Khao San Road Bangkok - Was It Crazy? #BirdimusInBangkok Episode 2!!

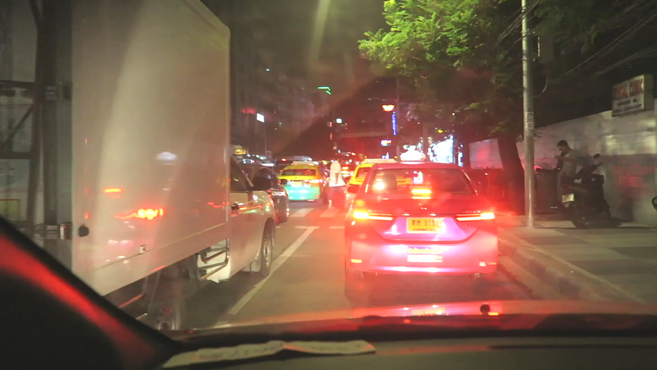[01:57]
not three four four lanes of traffic thank you sir four lanes of traffic all mostly taxis